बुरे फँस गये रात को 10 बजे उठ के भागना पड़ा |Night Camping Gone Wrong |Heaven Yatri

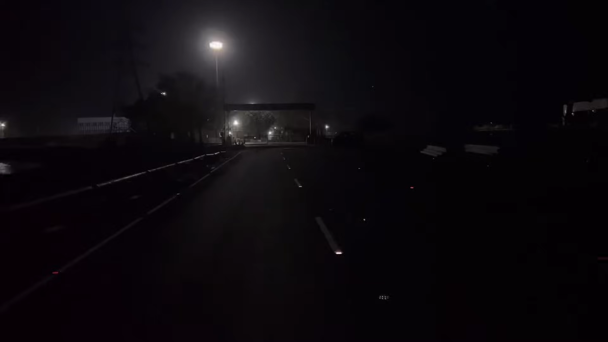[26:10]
बाई साब ऐसे जगह पर भी कुत्ते बहुंक रहे हैं देखती आगे से आते हैं क्या होता है कोई दिख भी नहीं रहा किसे बात करें पहुंच तो गया गेट सा दिखा है इंसे पूछ लेंगे ना